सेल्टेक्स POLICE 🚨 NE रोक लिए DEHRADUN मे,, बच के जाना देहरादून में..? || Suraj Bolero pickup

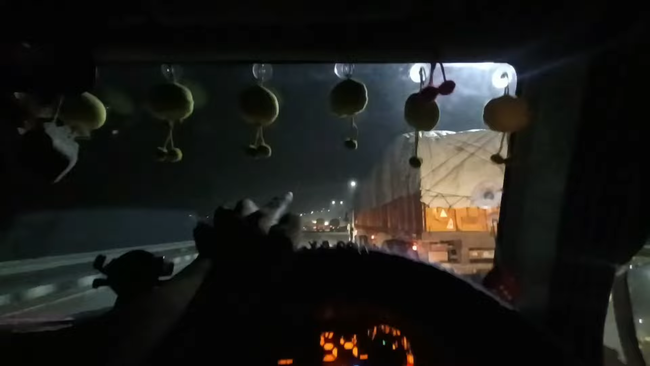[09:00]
हो जाएगा चलो बाई यहांस पानी बढ़ते हैं उसके बार निकलते हैं अब सीधर कहीं रोटी खाने के लिए धाबा पर रोकेंगे बढ़िया यहां से पानी बढ़ लिया चोंती सो चाब पैंचास उर्पे एक हाथ तेल डलवाया मैंने डीजल
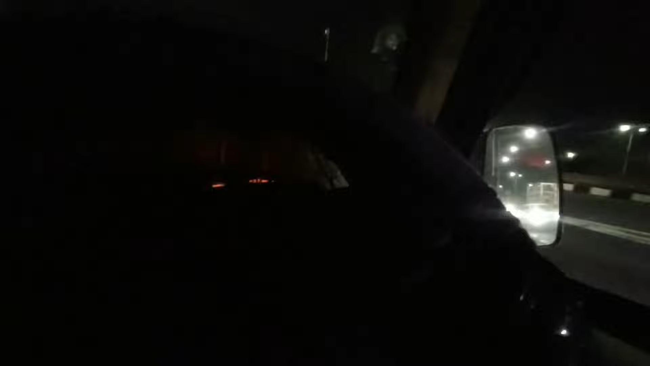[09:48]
सहारन पूर से सीधे हम लोग उधर निकल जाएगे तो अब यहां से उपर चड़ना है जार एक तो यह
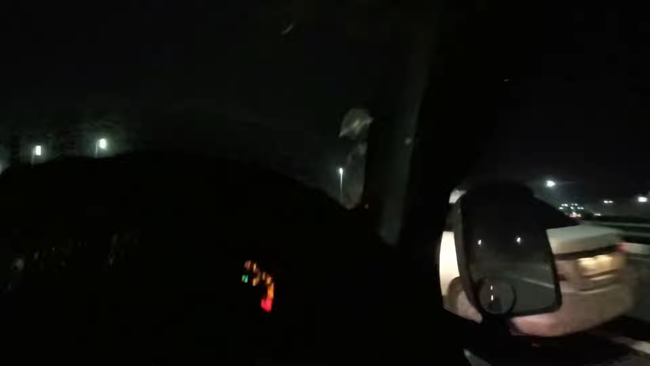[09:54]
देखो रास्ता किपना खराब देखर रखो रखो रखो इसलिए बस सामने आगे रास्ता
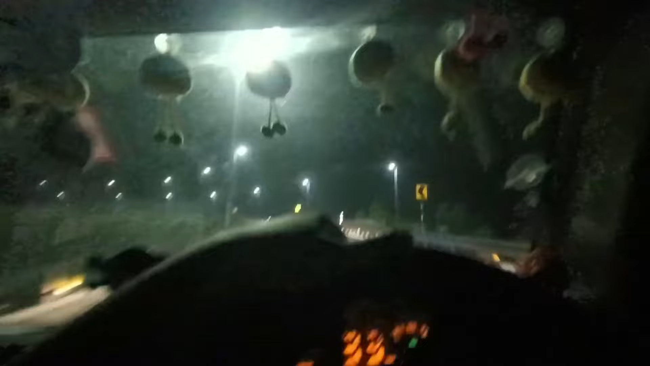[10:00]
आदा किलोमेटर गया है तो वहां से उपर चड़ेंगे वाई गर्मी इतनी है कि आग लग जा रहे गाड़ियों में कि अबर दिख रहा उपर इस फ्लाइओबर पर चटना अपने को इधर से जाना पड़ेगा टोल इधर सामने दिख रहा है तो इधर से टोल कटाएंगे मैंने अंडिकेटर दे दिया पहले लेफ्ट साइट का
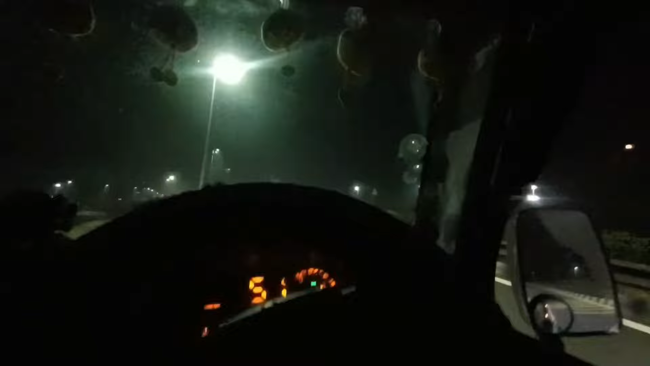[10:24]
यहां पर कोई हो ना इसलिए फोन बंद करते हैं पहले एक सामने
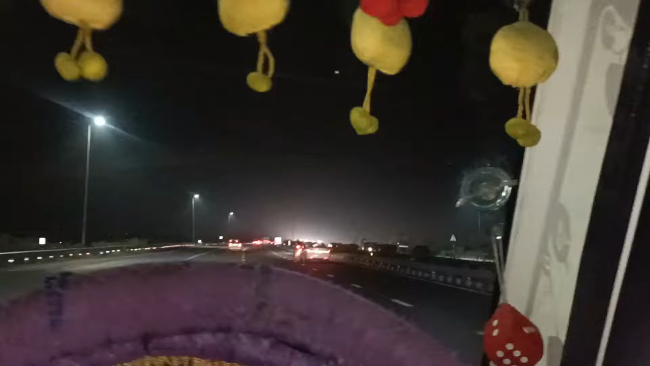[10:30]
टोल है यह और यह बिल्कुल पहाड़ी की तरह आएगा आप लोग देखना बिल्कुल पहाड़ की तरह लगे गए अगया इसको
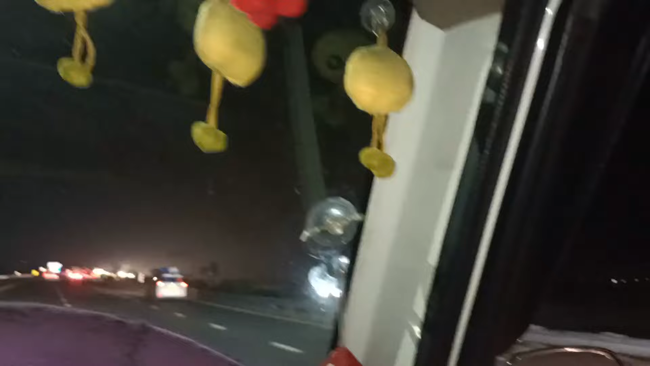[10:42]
पुरा घूंग चड़ाई आ गई बिल्कुल पहाड़ की तरह क्या गजब तरी है कि पूरा सहर दिख रहा है यहां से जो कि अंदेरेक वैसे कुछ